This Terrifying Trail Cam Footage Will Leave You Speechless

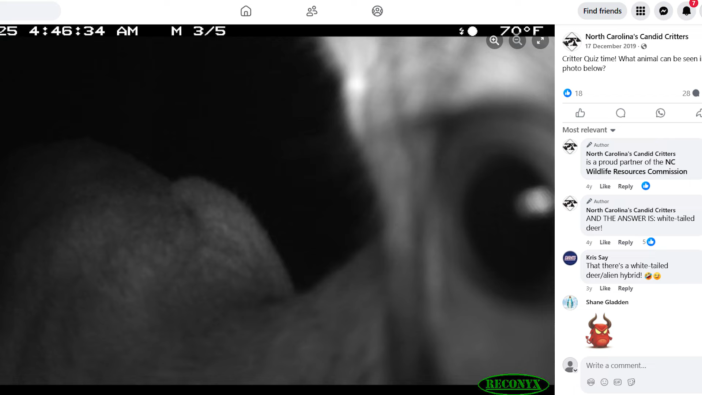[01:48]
A state-backed camera trap program in North Carolina took a picture of something that seemed to have eyes that were alien-like,
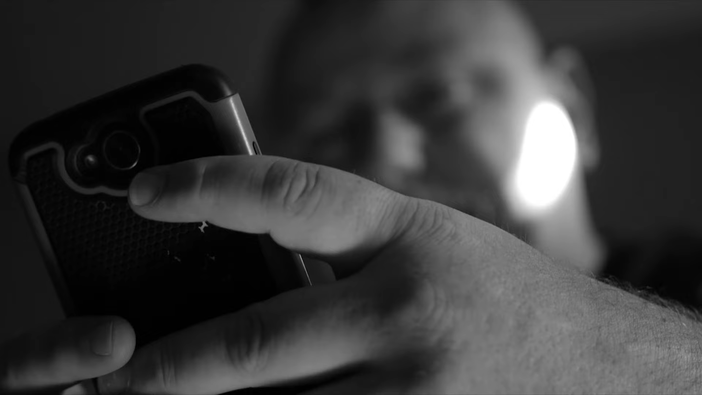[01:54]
so it didn't take long for someone to speculate that the creature in the picture was a monster of some type.
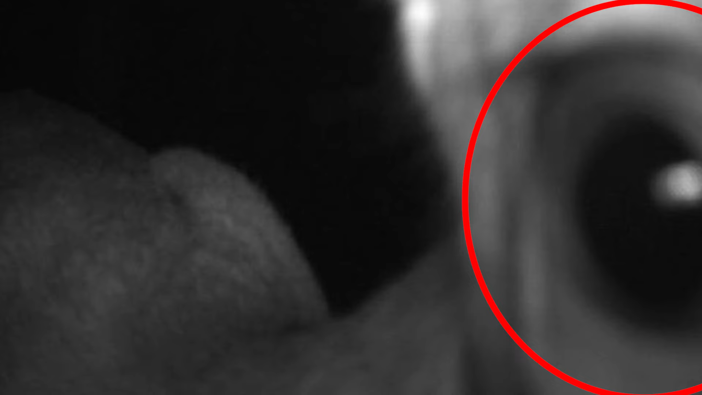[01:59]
An extremely enormous, eerie black eye is seen looking directly into the camera in the unusual photograph that was taken in the dark.
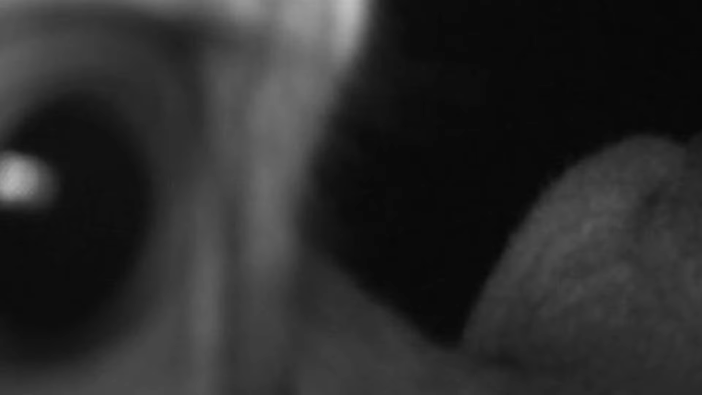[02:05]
Also, the photograph only shows a small portion of the face of whatever it is that is being photographed.
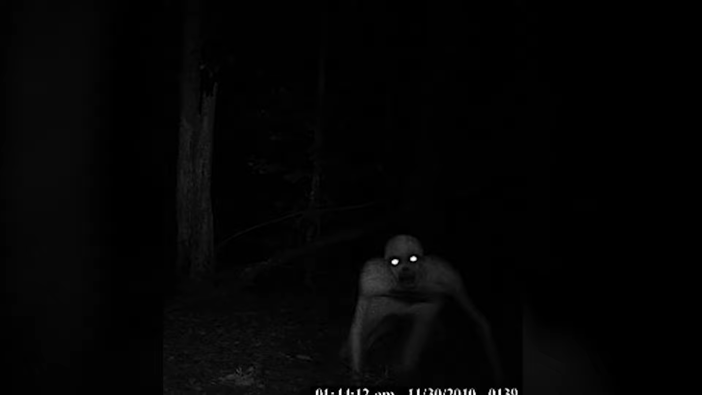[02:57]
which some people thought was an extraterrestrial being caught in the process of examining the camera.
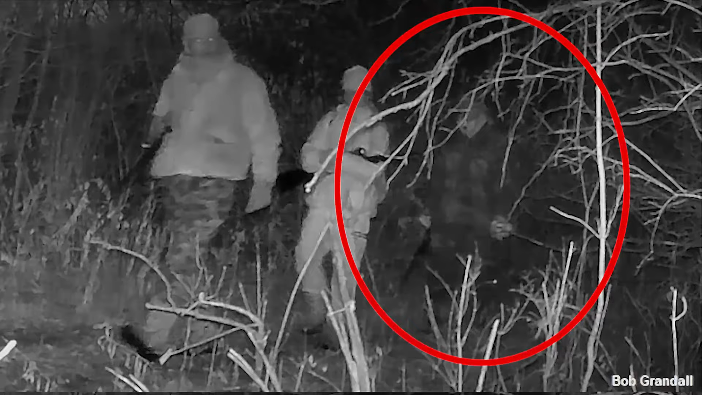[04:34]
In spite of the fact that doubters will undoubtedly argue that the spirit is nothing more than a trick of light and shadow, or the result of digital manipulation, J.C. is certain that the photograph has not been doctored in any way, and that it was only one of hundreds of otherwise ordinary photographs that were taken by the trail cam.